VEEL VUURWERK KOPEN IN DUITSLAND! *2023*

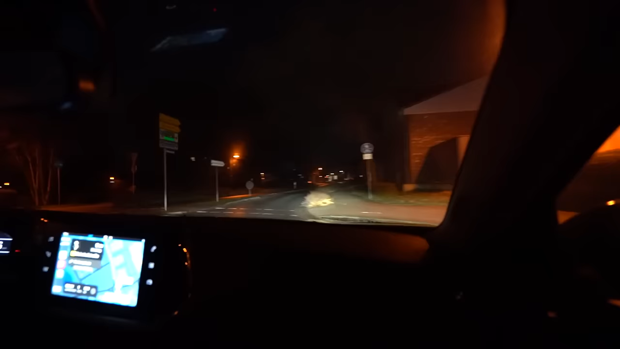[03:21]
Dat formulier dat werd nat. Dat werd nat inderdaad. Het was koud.
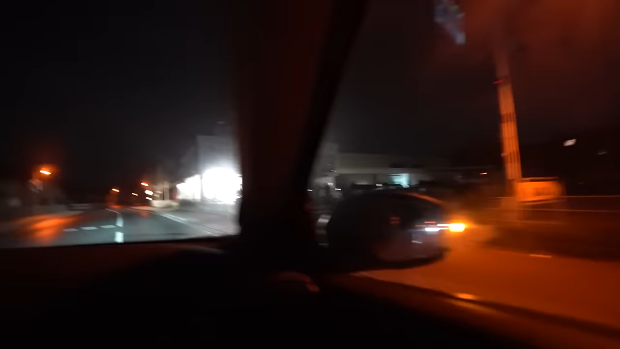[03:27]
Drukken dan vorig jaar man. Holy moly.
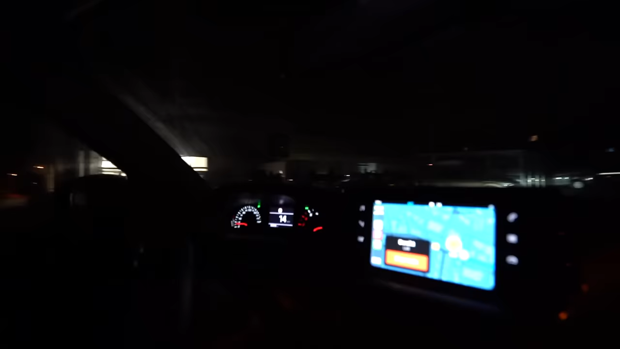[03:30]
Tering. Hoe kan dat geen? Niet zo'n beetje ook.
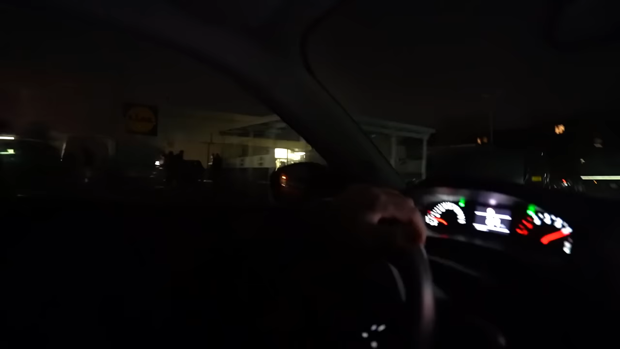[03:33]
Wajow. Het is flink drukken dan vorig jaar man.
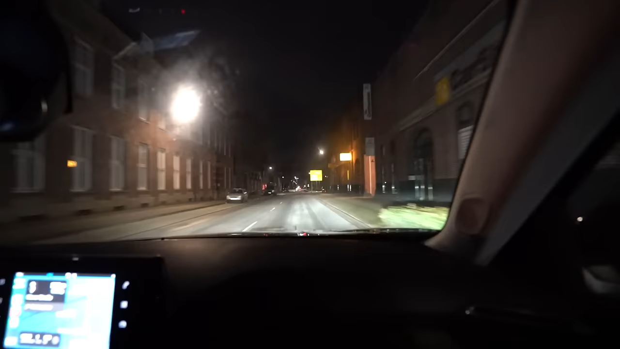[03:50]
En wat we dus nu gaan doen is dat we even gaan kijken hoe die rij hier is. En dan gaan we de aardappels inslaan.
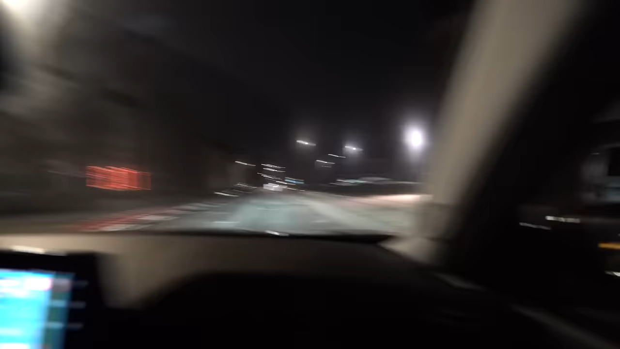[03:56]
Ja we beoordelen gewoon even de rij hier. En als het hier ook kut is. Want jullie hebben het net als het goed is mee kunnen zien. Zijn dat ook mensen? Ja dat zijn mensen. Het is ook druk.
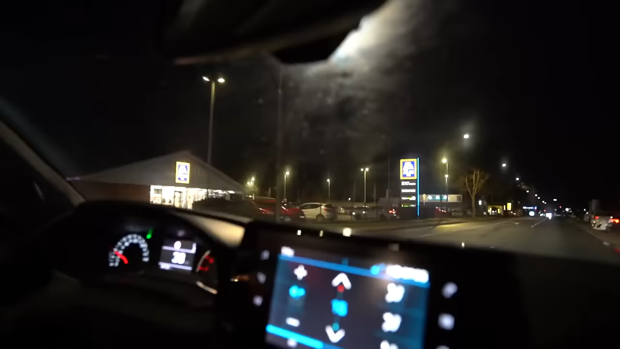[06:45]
Nou jongens. Dit is dus de Aldi. Minder populair.